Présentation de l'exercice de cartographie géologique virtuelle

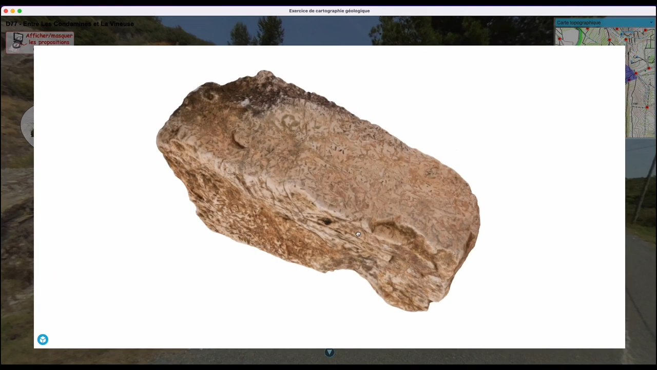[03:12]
Observez virtuellement des affleurements, là aussi via des photos orientées